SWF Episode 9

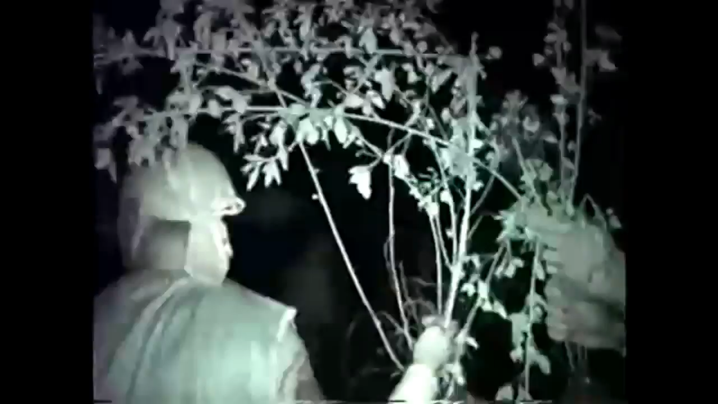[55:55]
Look, can you get a shot? You can barely see it in the darkness. Can you see it? It's got the trademark mohawk.
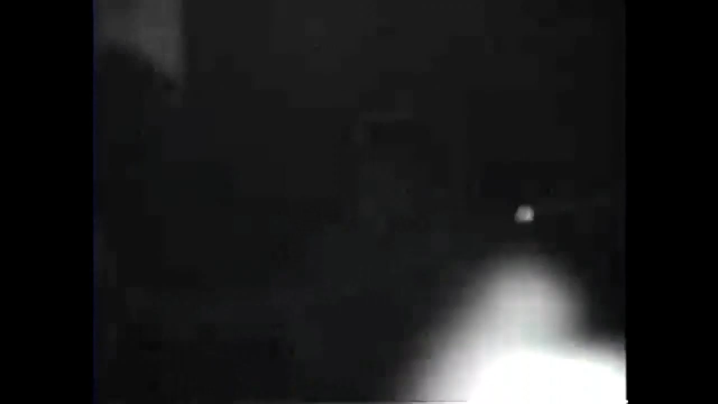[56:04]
It's got all the hallmarks of being a great white jack.
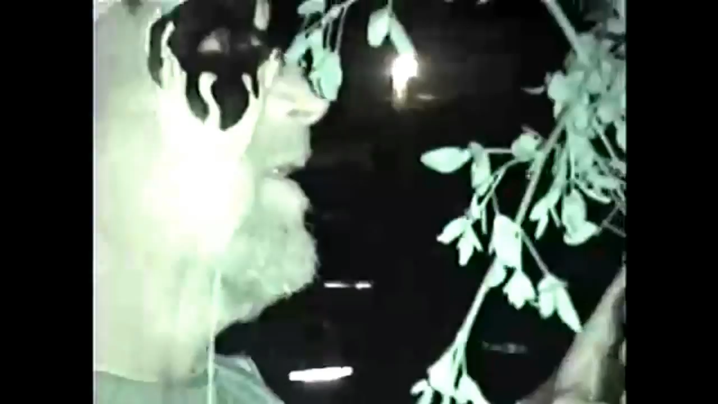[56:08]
What's he doing? I don't know. It could be mating season.
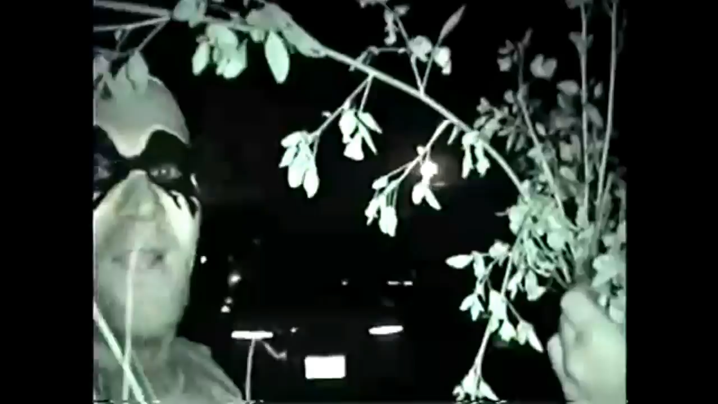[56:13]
Nobody's ever seen this before. Let's get a little bit closer. Can you get closer?
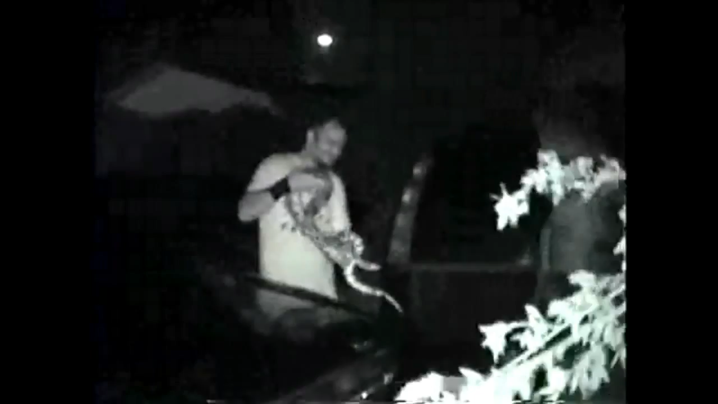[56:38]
If you'll notice, hey, over here, dude, if you'll notice it, it's got a snake going to it.
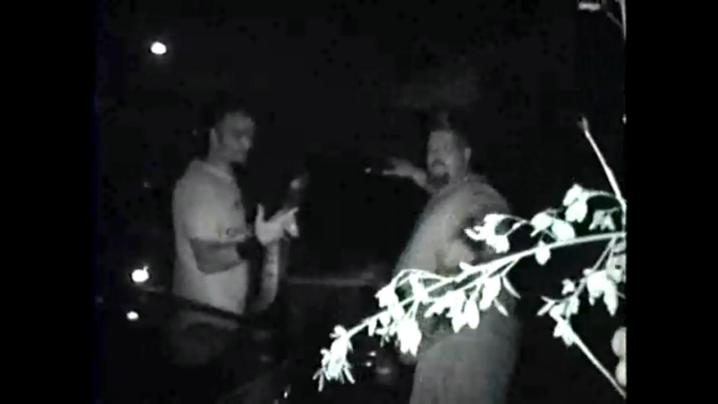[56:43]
What the hell? Boy, that's a beauty, mate. Look at that beauty. Listen, children, that's a rare look at the elusive great white jack.
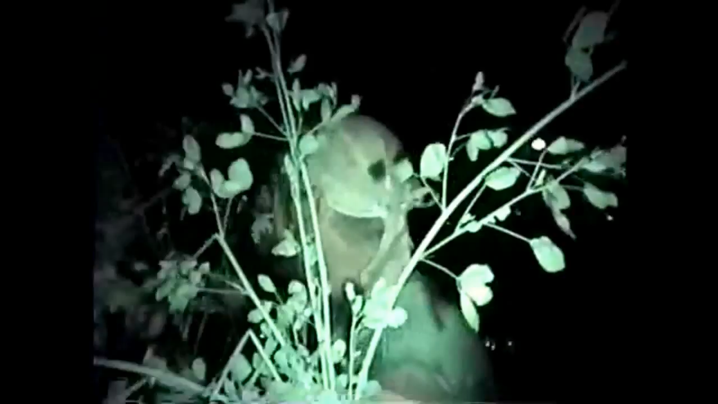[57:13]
Let's go. Come here. Bring it over. Let's look. Boy, that's a beauty, mate. That is a beauty. What the hell? Check out that gut. That is gorgeous, mate. Look, and the marks on it.
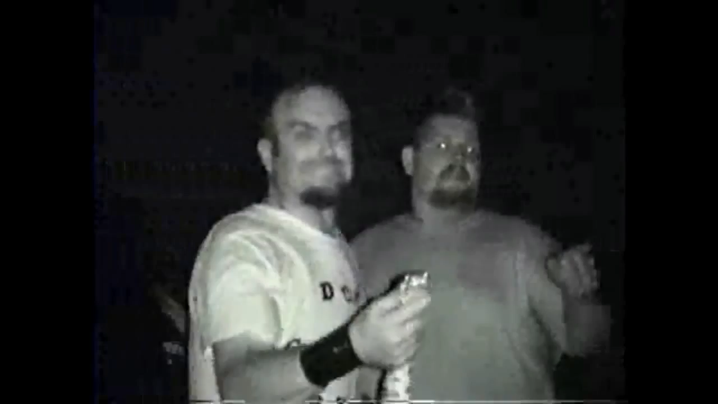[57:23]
Wait a minute. Let me get this. Who cares? Look, that is a beauty.
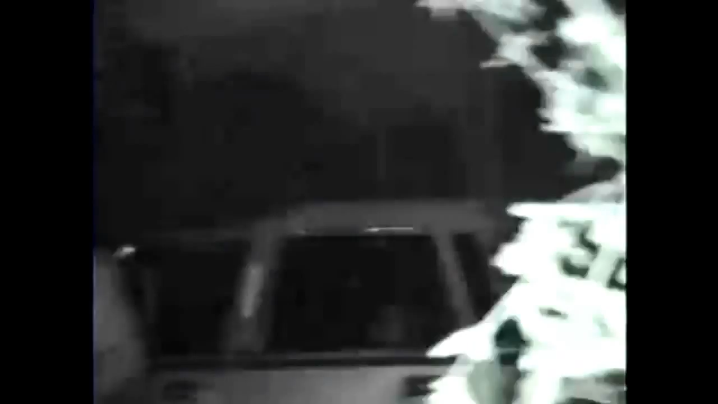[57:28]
The children don't try this on. What do you mean? Don't worry, Stacy. You can't see it. It's okay. We got camera. What the heck? You think you're stupid? Look at this, mate. That is a beauty.
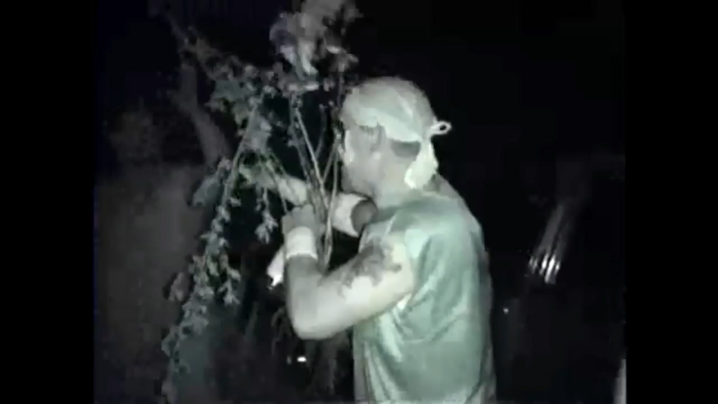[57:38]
That is a beauty, mate. Don't try this at home.
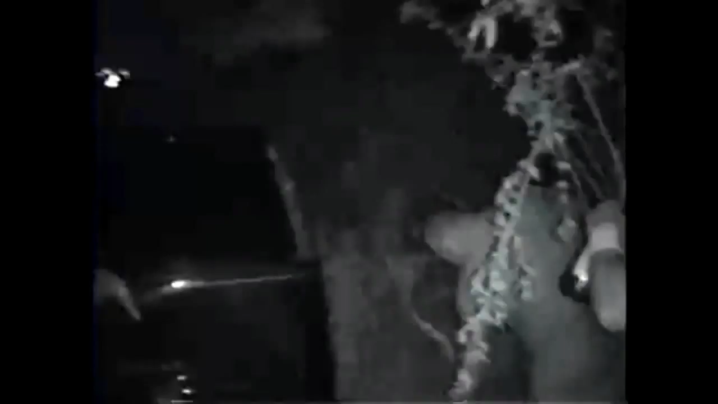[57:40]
Get back. Don't try to antagonize it.
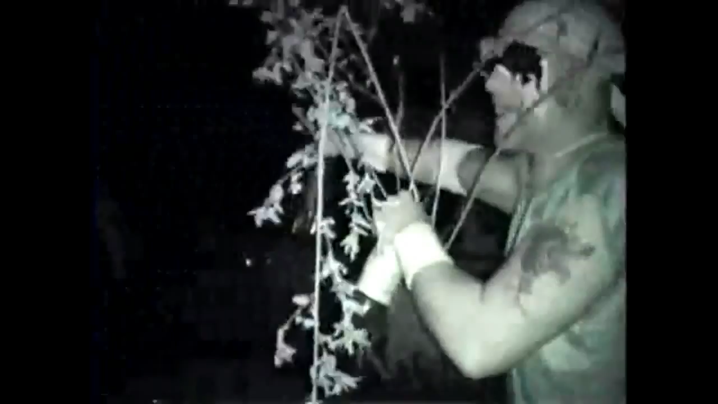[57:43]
It's obvious it's ready. I'm hiding behind you, cameraman.
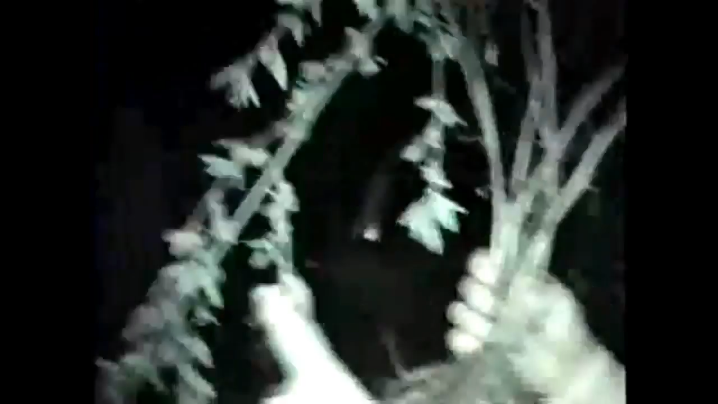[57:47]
It's obvious it's ready for mating, and we don't want to disturb it. That is a beaut, mate. See, you wonder why we're laughing stock because you're a bunch of idiots.
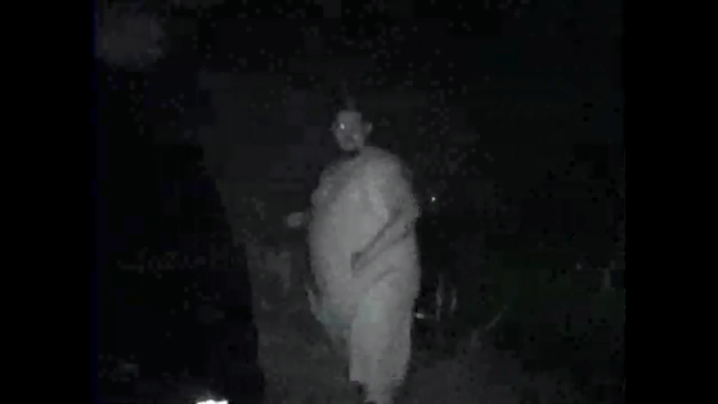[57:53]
Look, see, it's mad now. Look. We have disturbed its mating ritual.